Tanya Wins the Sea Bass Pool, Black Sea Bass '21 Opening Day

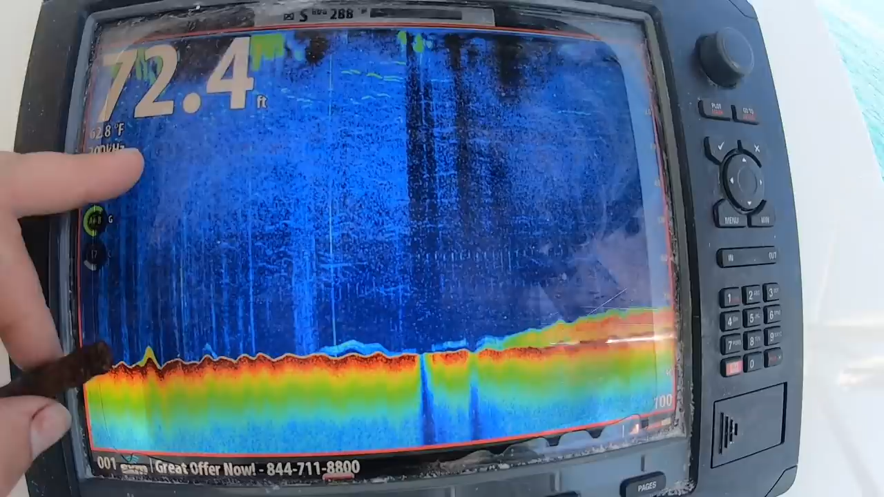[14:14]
On screen: depth 72.4 ft
Second wreck, we're in about 75 foot of water, and you can see it's real low lying here, so... I've only fished it for tog, so let's see if there's sea bass here.